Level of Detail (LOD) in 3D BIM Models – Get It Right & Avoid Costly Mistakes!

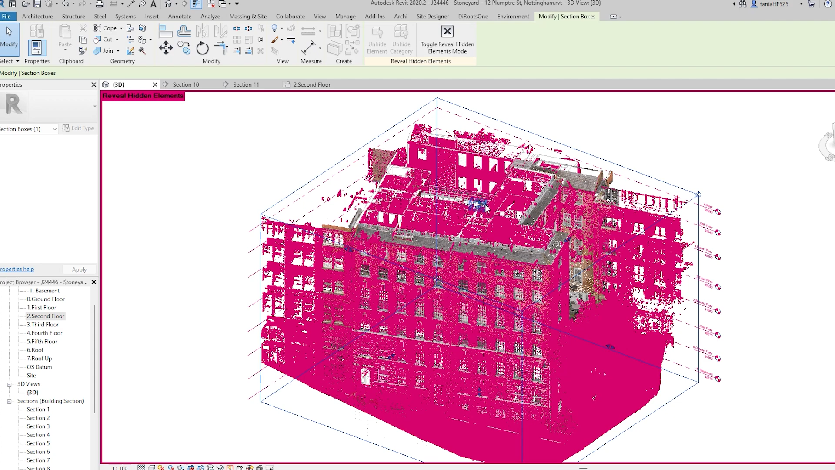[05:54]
adjusting the LOD for each element ensures the model
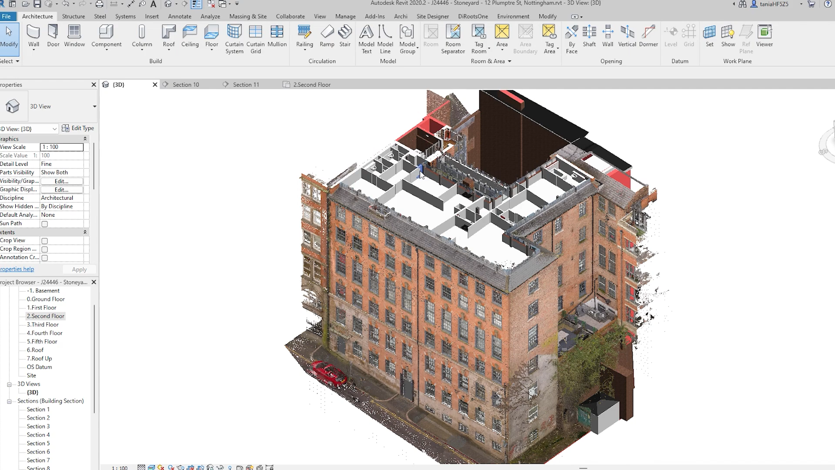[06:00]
delivers exactly what's required for you without unnecessary complexity and cost.